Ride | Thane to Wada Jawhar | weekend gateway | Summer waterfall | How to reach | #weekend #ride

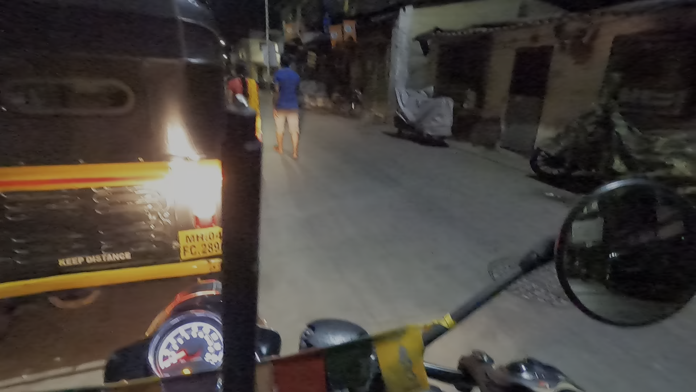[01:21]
तो अभी निकलते ज़्यादा बिना देर किए हुए, और जो भी रास्ते का अपडेट है मतलब जैसे जा रहे हम लोग वो सारा मैं आपको शेयर करूँगा। तो मोस्टली ये अभी हिडन वाटरफॉल है,
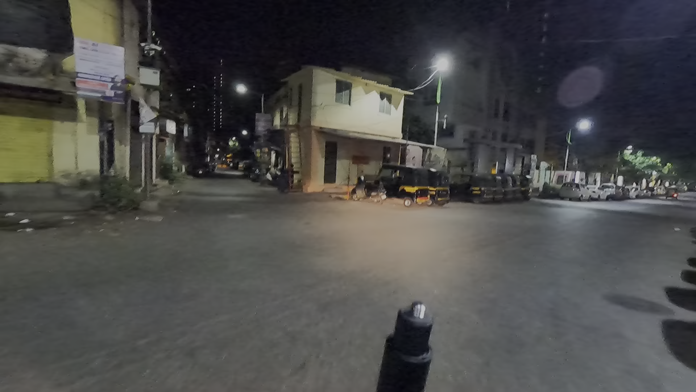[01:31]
बट अभी अगर आप प्लान करोगे तो आराम से प्लान करके जाना, इसके बारे में सारी डिटेल्स मैं आपको शेयर कर दूँगा कैसे जाना है, किस कैसे आना है, और फिर बाद में वो क्या क्या है, वो कैसे वाटरफॉल है।
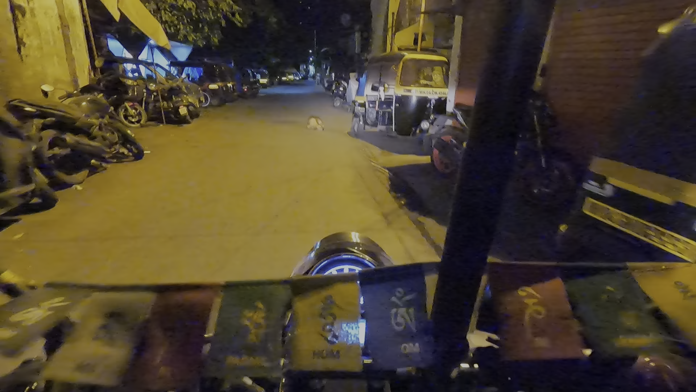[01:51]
कैडबरी जंक्शन से अभी लेफ्ट लिया हमने और गूगल मैप को फॉलो कर रहे हैं।
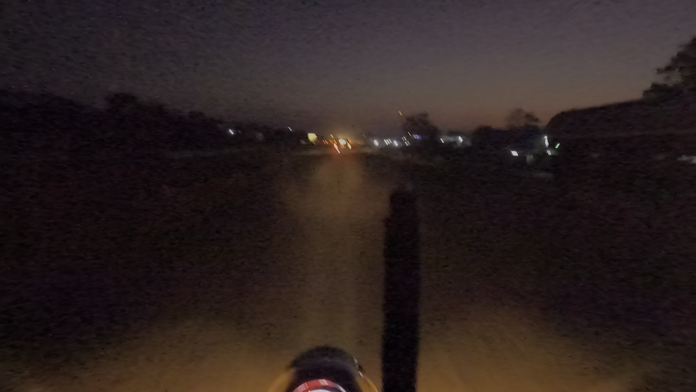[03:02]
100 मीटर बाद जस्ट लेफ्ट मारे कुछ पाटिल प्रवेश द्वार करके ऐसा गेट था बहुत बड़ा,
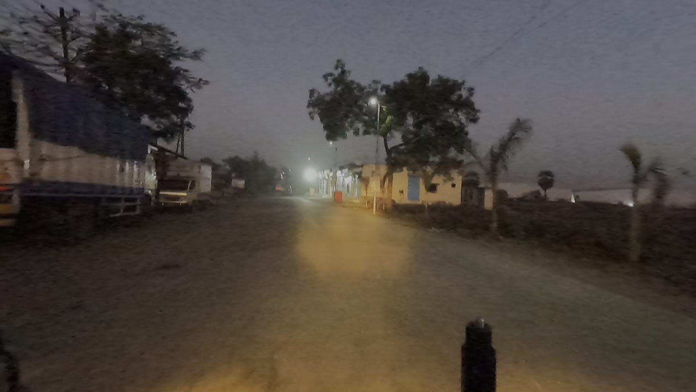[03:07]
गेट के अंदर से हम लोग ने एंट्री मारा है।
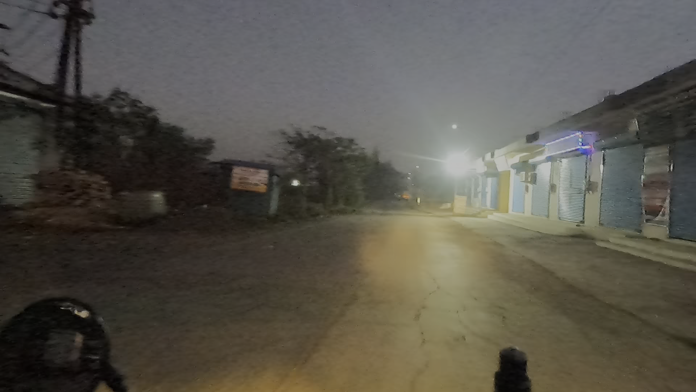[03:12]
अब यहाँ से कितना किलोमीटर दिखा रहा है, सीधा 900 मीटर के बाद राइट है।